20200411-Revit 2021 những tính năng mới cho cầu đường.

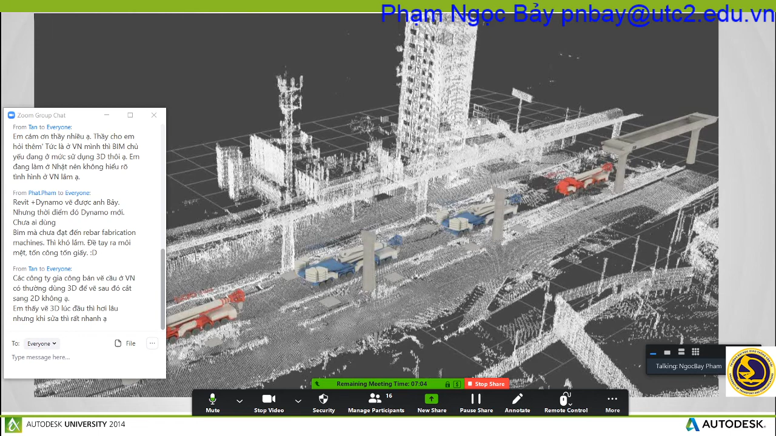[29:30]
Đó, đây là scan model, đây nó có một cái hầm này nó cái cầu nó sẽ đi ngang qua, nó bị vướng cái hầm.